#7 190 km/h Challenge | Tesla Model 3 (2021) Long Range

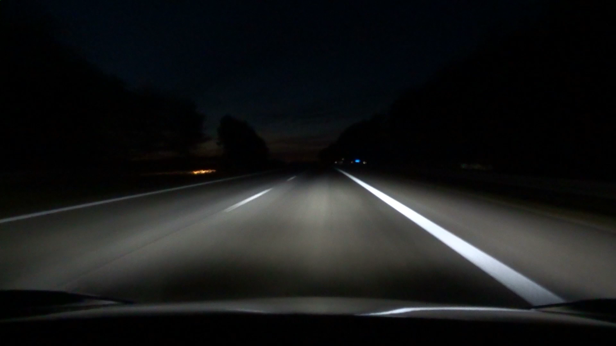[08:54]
Und da ist alles aus. Obwohl ich jetzt 190 fahre, macht sich der Rückenwind tatsächlich deutlich bemerkbar, denn auch jetzt habe ich nur einen Durchschnittsverbrauch über die letzten 25 Kilometer von knapp 400 Wattstunden. Also es pendelt immer so zwischen 390 bis 400 Wattstunden pro Kilometer.
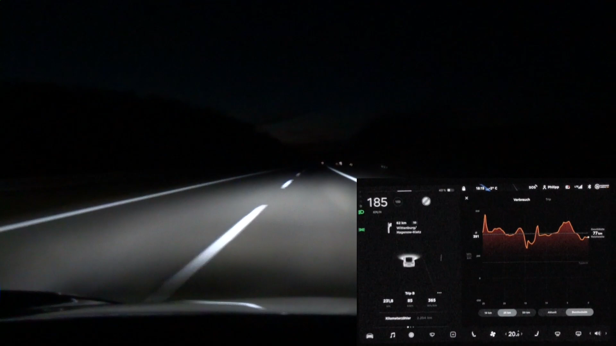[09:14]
Also 10 kmh mehr bei diesen Geschwindigkeiten, 180, 190,
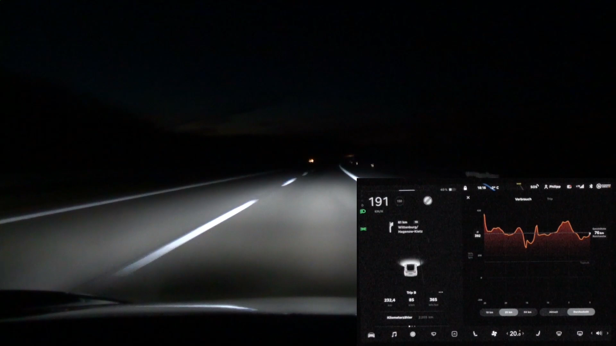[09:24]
sollte eigentlich deutlich mehr ausmachen und das zeigt, wie viel uns der Gegenwind auf dem Hinweg tatsächlich gekostet hat. Und übrigens bin ich jetzt ziemlich genau 2 Stunden in Summe unterwegs, also inklusive des Ladestops und habe jetzt über 230 Kilometer geschafft, also bin ungefähr bei einem Schnitt von 215, 216 kmh.
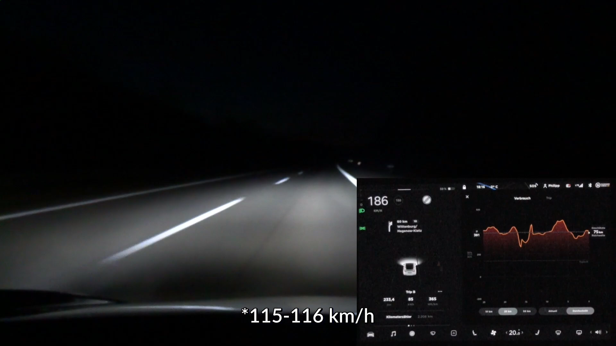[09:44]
Also ich bin jetzt zwischendrin tatsächlich mal ein bisschen schneller gefahren, weil ich gemerkt habe, dass ich zu viel Reserve geladen habe und ja, das wollte ich noch ein bisschen in Zeit ummünzen, sozusagen den Rest, den ich hier im Akku drin habe. In ungefähr 8 Kilometern bin ich hier bei dem Supercharger, den ich als Zwischenziel gewählt habe. Habe jetzt noch 6% im Akku und ich kann hier problemlos noch, trotz angezeigte Powerlimit, meine 190 halten und auch auf knapp 200 hochbeschleunigen.
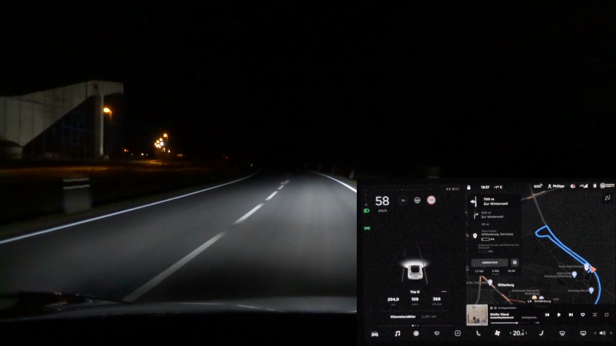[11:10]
aber da sehe ich ihn schon, da drüben, da links ist er. Okay, aber ich muss jetzt hier tatsächlich irgendwie noch so eine extra Schleife fahren, an einer Skihalle vorbei, so wie das aussieht. Interessant. Ich habe jetzt bei beiden Ladestops noch nicht angezeigt bekommen, dass der Akku vorkonditioniert wird. Das zeigt mir hier, dass die Autobahngeschwindigkeit, mit der ich unterwegs war, tatsächlich mehr als ausreichend ist,
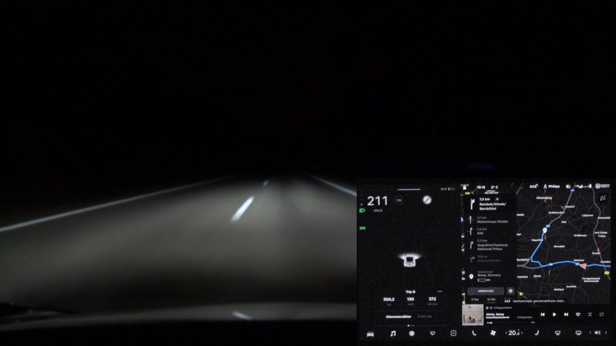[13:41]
Auch mal über 200, so wie jetzt. Das Navi sagt mir auch, dass ich mit 8% ankommen werde. Also, kein Grund jetzt hier noch zu geizen. Aber dann machen wir lieber aus den letzten unbefetzten Kilometern noch so viel Zeitpunkt wie möglich. Und da sind wir auch angekommen. Und zwar ziemlich genau.